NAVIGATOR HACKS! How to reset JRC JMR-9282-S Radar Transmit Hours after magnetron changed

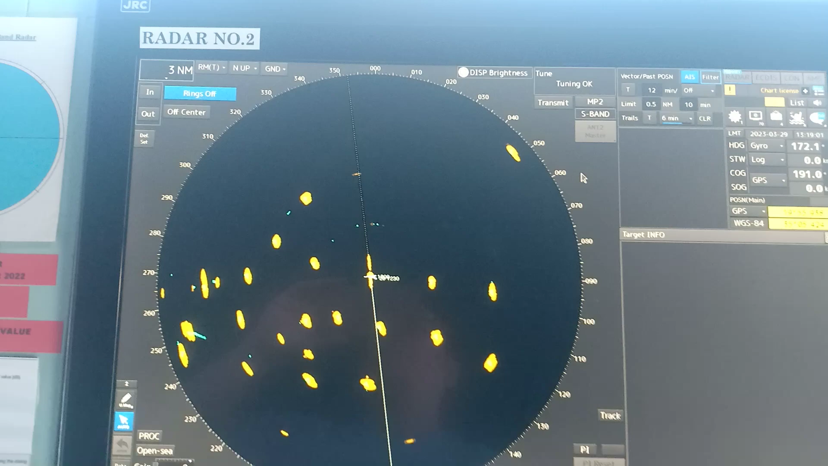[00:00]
okay so let's say your ARPA is on transmit so first you're going to reduce the gain rain and the sea
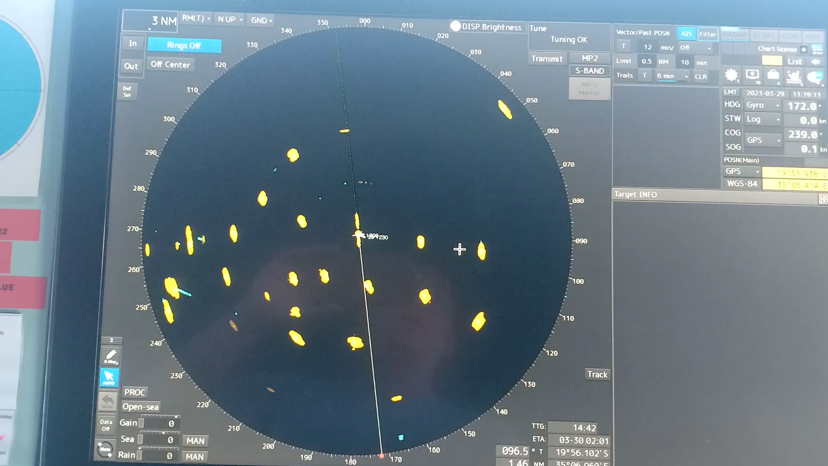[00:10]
clutters after that you put it on standby so as you can see the transmit time
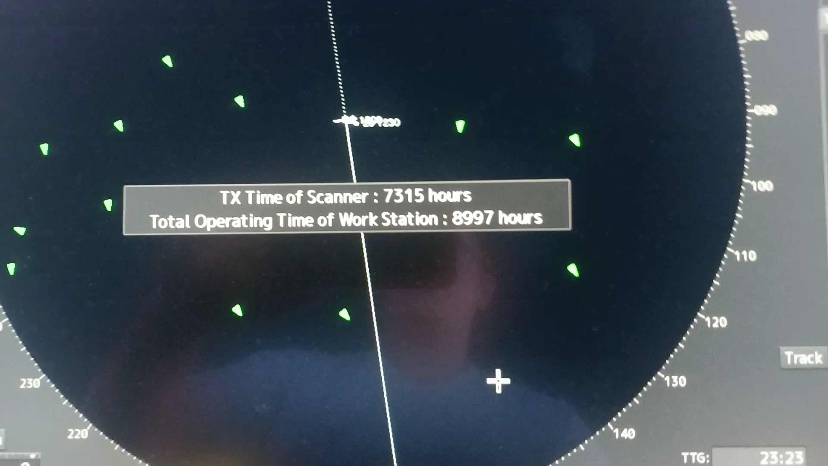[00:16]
of the scanner is already more than 4,000 hours and of course the total operating
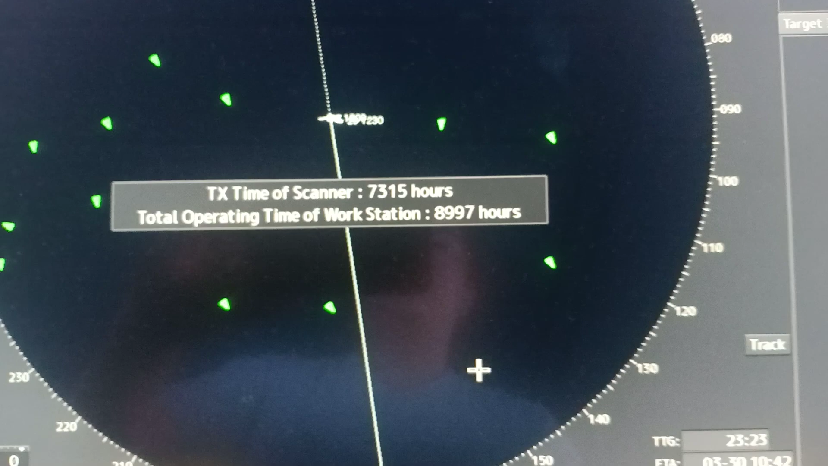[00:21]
time of workstation is as seen it's 8,897 hours so for this
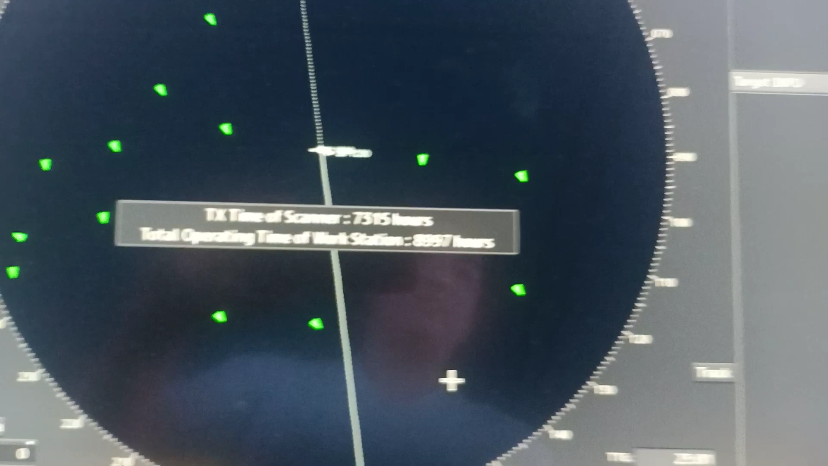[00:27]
blog I'm just going to show you on how to try and reset the transmit time of your scanner so
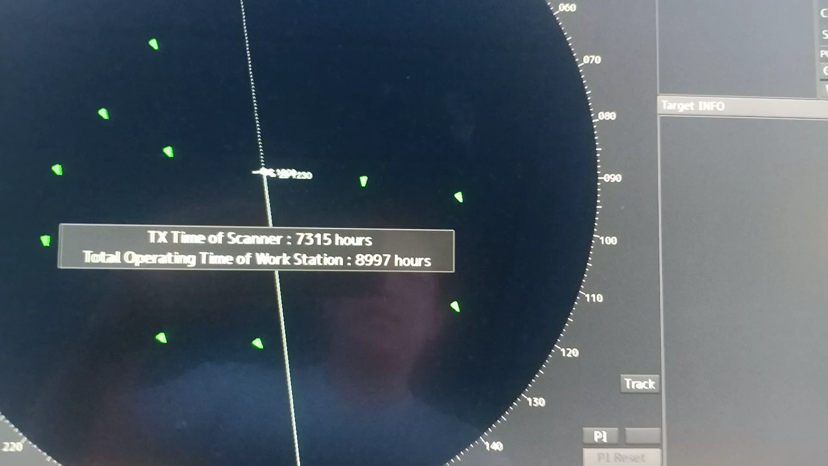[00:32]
with that go to
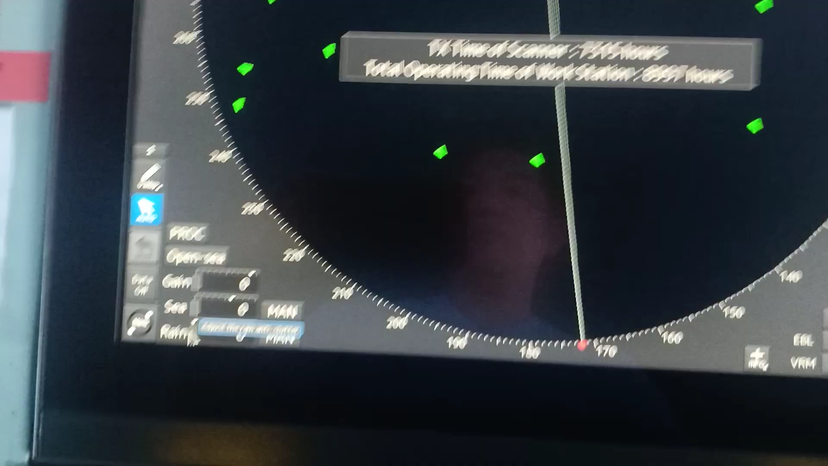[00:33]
the menu click menu and then click
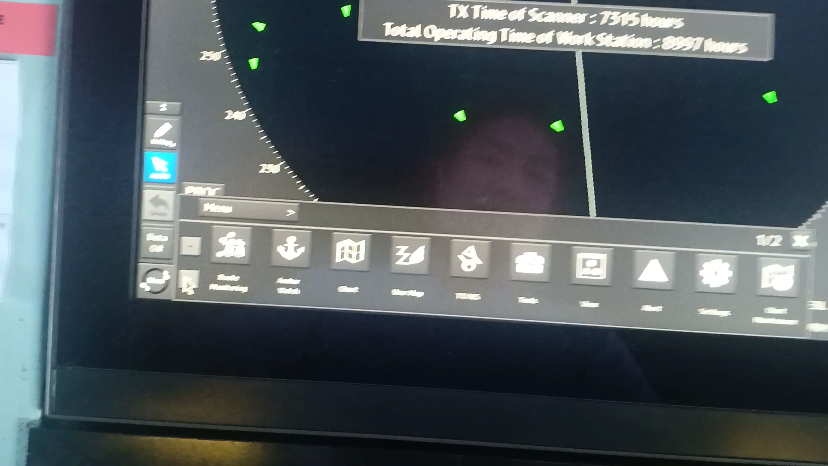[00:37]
down drop and then click code input on
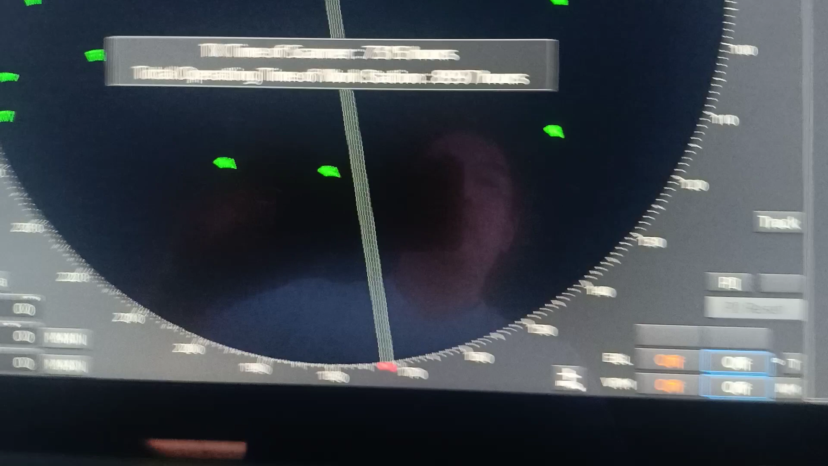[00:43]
the starboard side you will see where you can write the code so with that you're going to input 0 press enter and then it
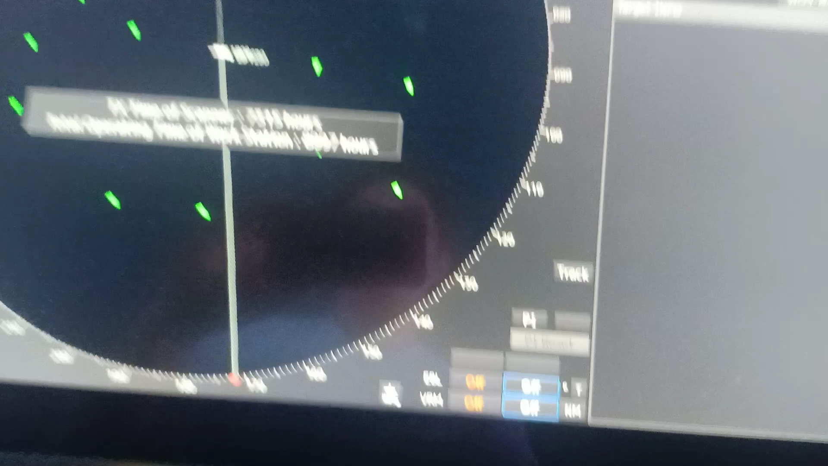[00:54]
seems like there's not there is nothing changed but actually there
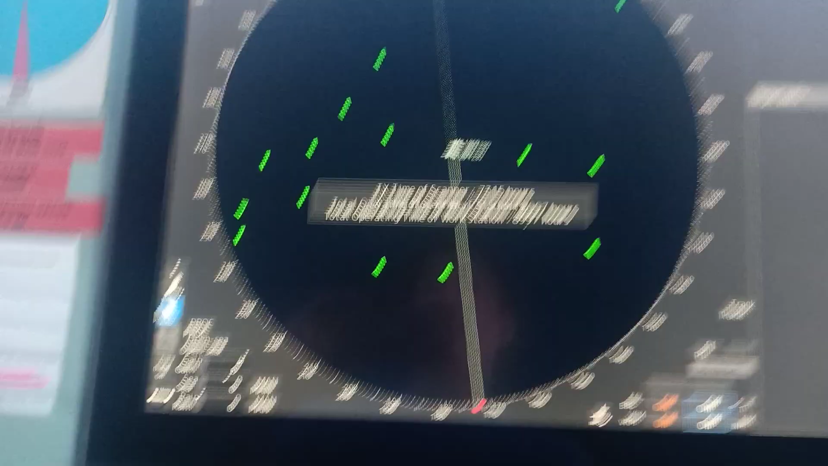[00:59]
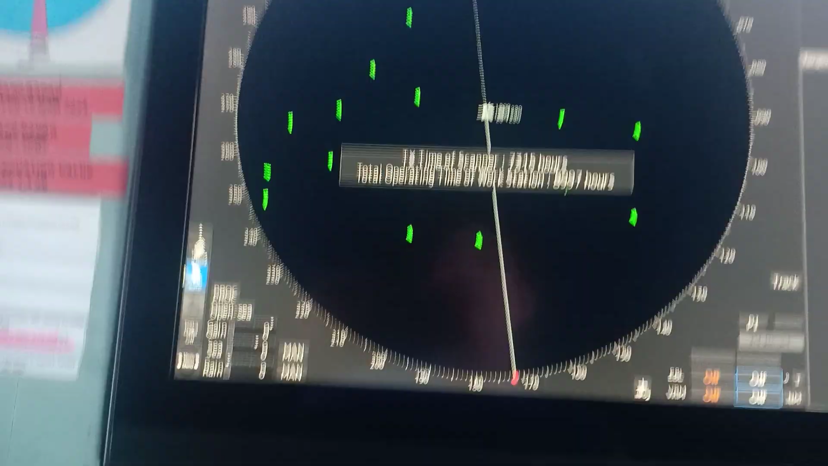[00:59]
is
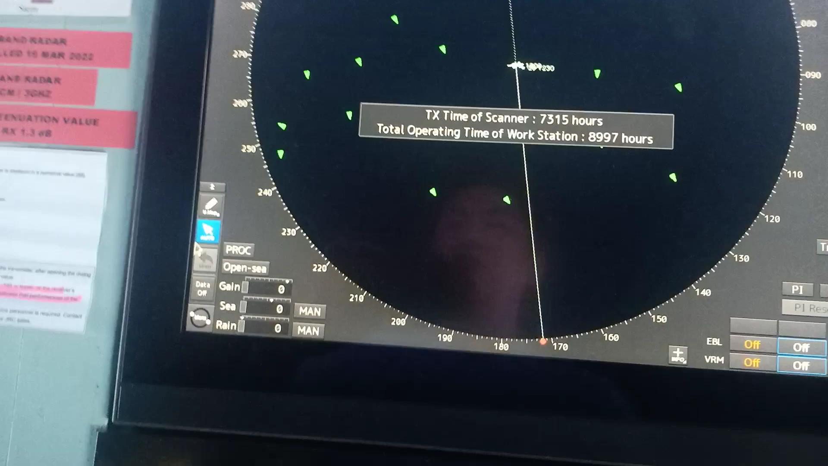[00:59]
go back to menu click menu down drop arrow and
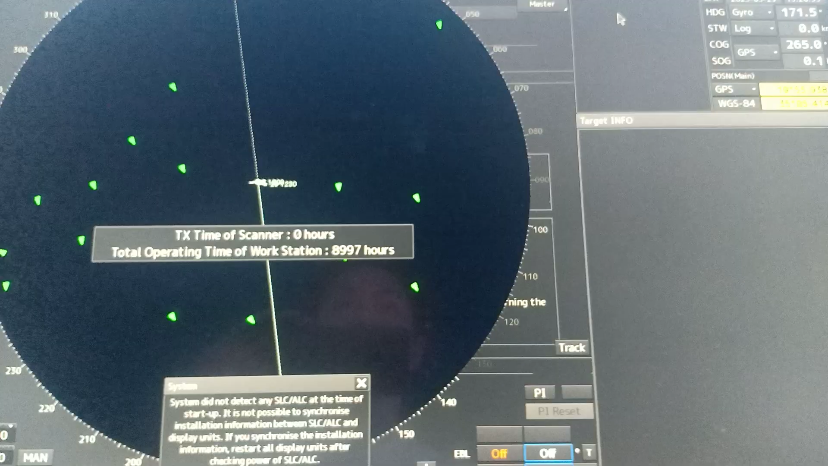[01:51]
window and there you see transmit
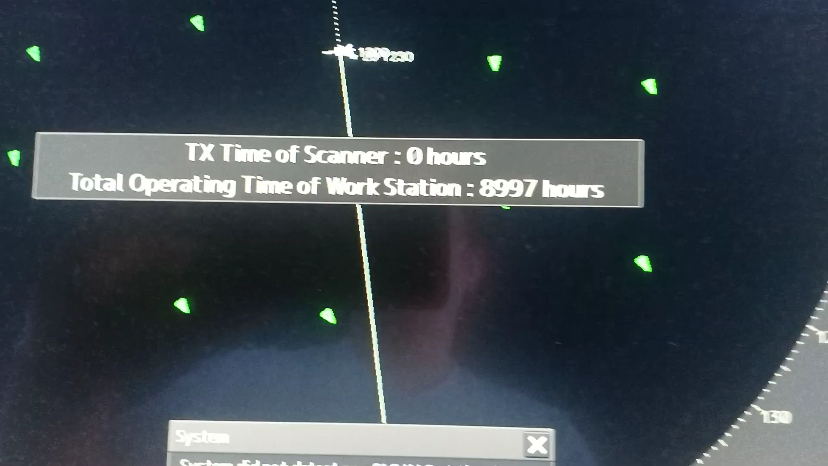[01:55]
time of scanner is zero hours